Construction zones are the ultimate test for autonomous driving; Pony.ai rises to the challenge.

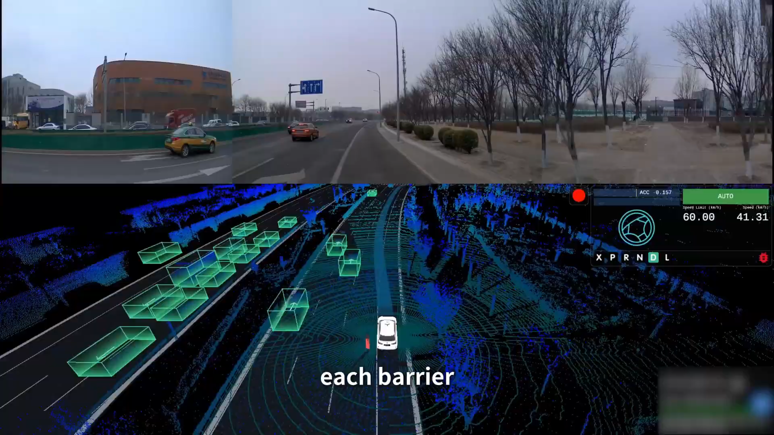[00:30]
It draws a path instantly. Safe, clear, drivable.
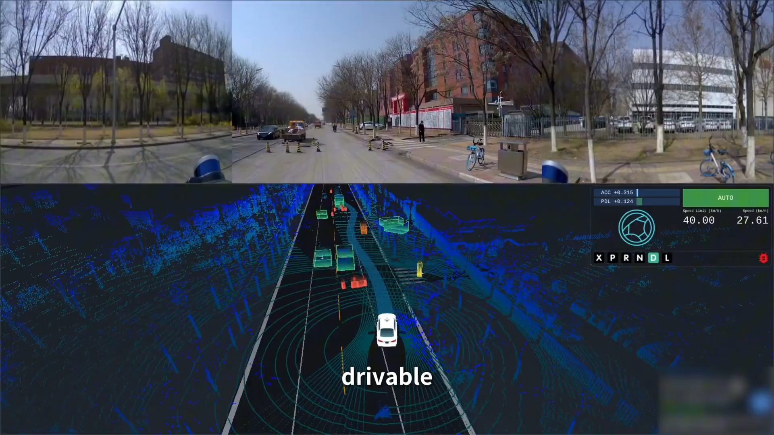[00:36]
Even on narrow roads. Even in tight spaces.
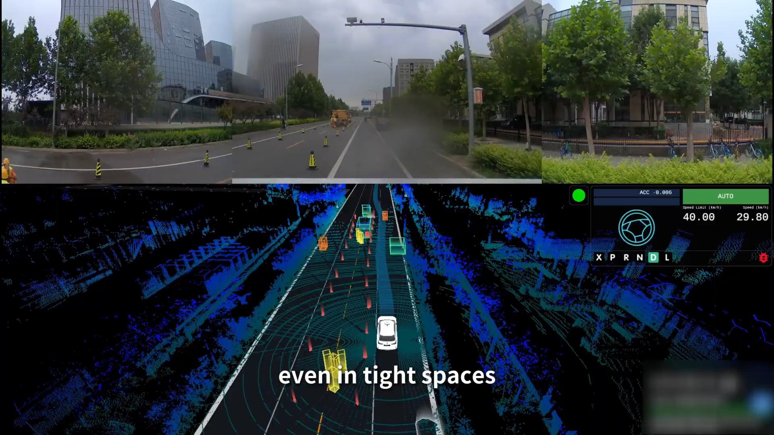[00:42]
It measures every distance, every gap. With the awareness of an expert driver.
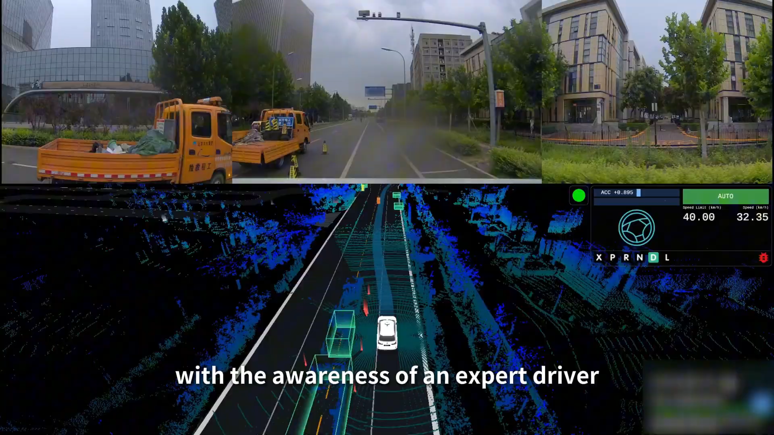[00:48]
On highways, safety comes first. Work zones are detected early.
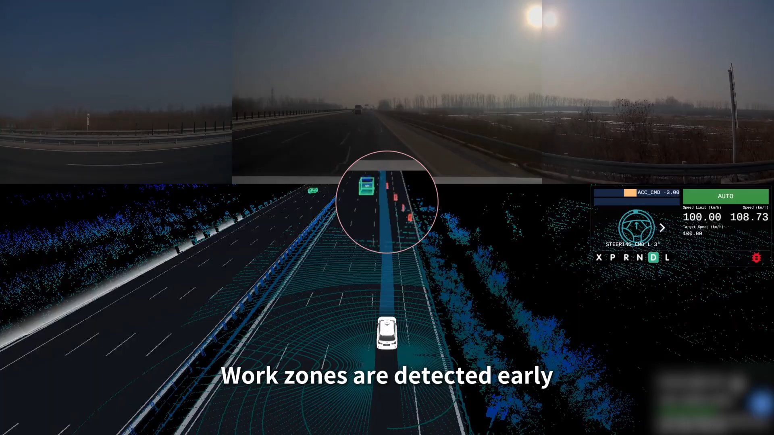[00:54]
Lane changes are smooth. Decisive, but never aggressive. Every move leaves space, time, safety for others. At intersections, the challenge grows.
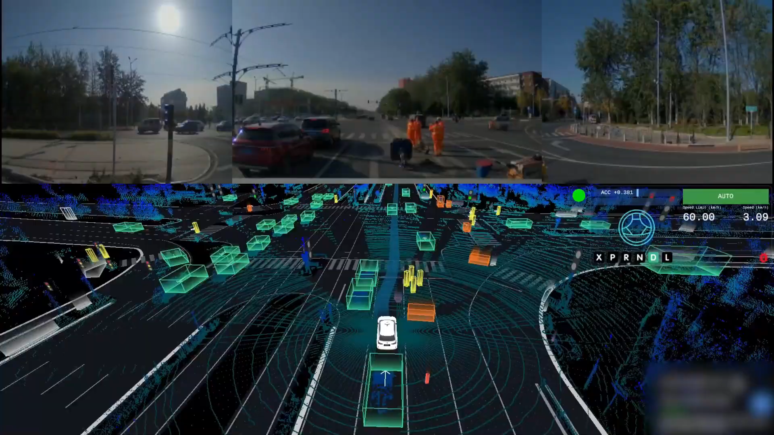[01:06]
A lane blocked by construction? The system makes a subtle nudge, borrowing just enough space.
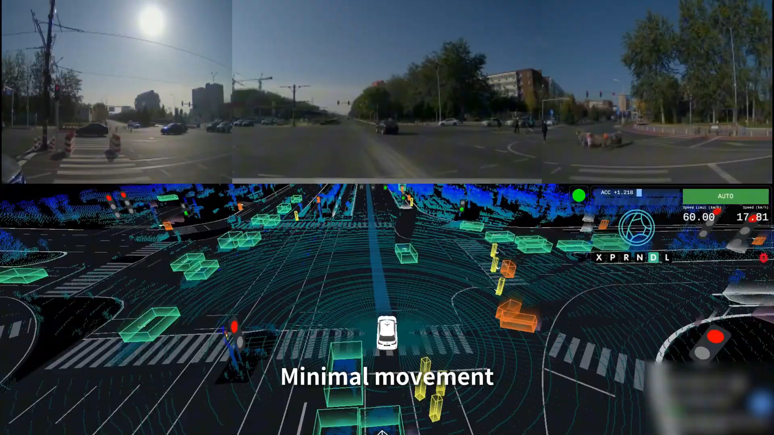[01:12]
Minimal movement. Maximum safety. Rules respected. Flexibility achieved.
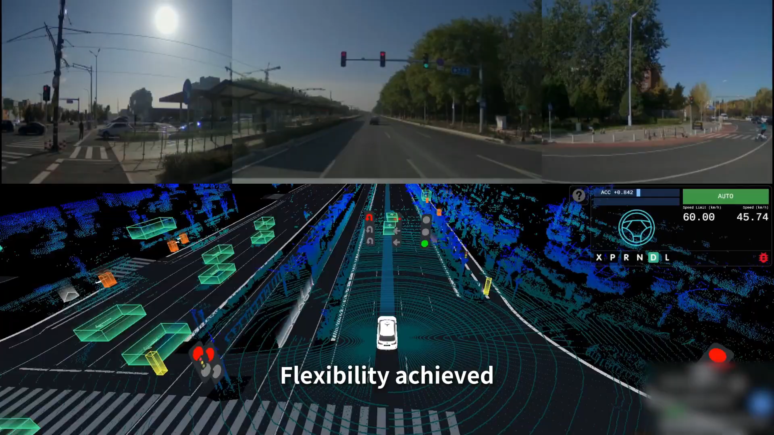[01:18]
Right turns at crossroads bring new tests. The system traces a perfect arc, hugging the work zone.
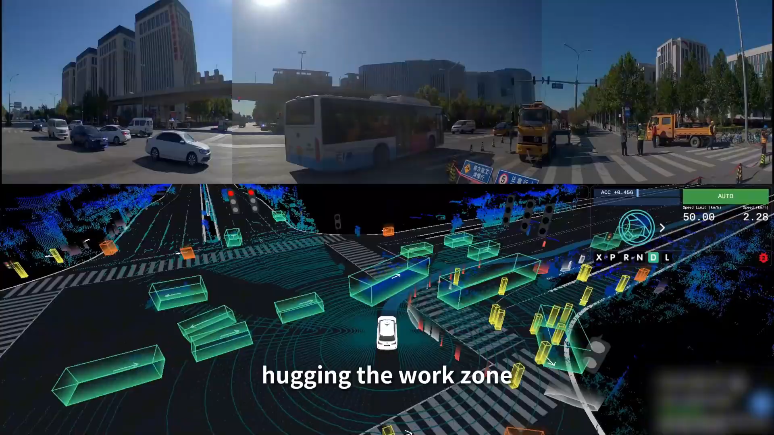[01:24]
Just like a human driver, it goes when it can. Cutting delays, keeping traffic flowing.